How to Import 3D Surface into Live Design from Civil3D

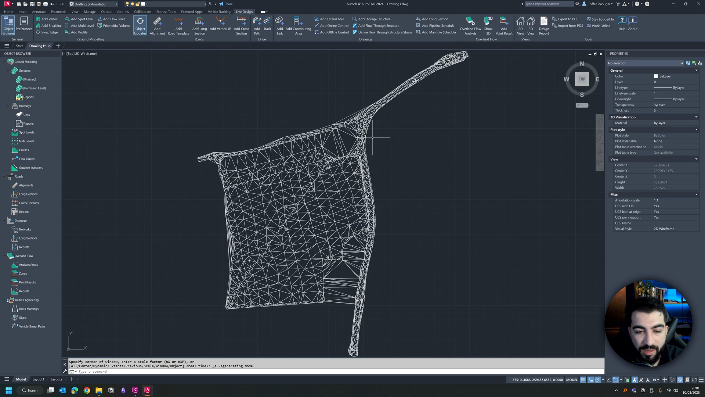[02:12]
then you can see I've got this here so now I'm going to create a new surface I'm going to add and then I'm going to call it existing and change the style to existing.
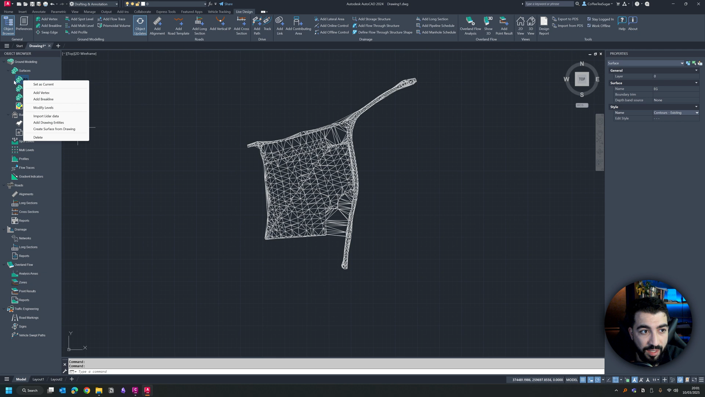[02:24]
The next thing I'll do is right click on the existing surface I've created and then go to create surface from drawing and I'm just going to select all my triangles
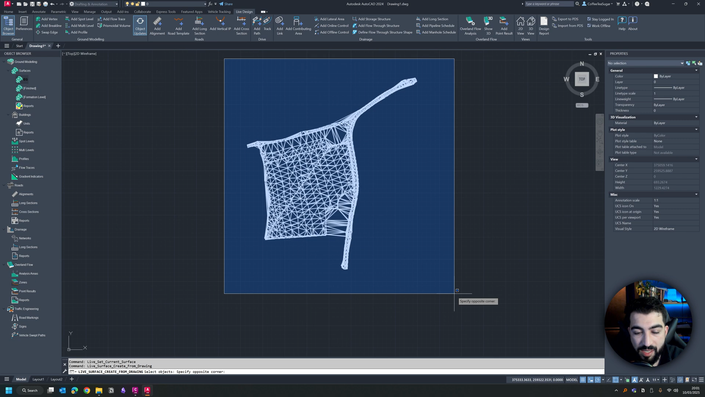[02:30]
and then what I can do is delete all these triangles simple as that.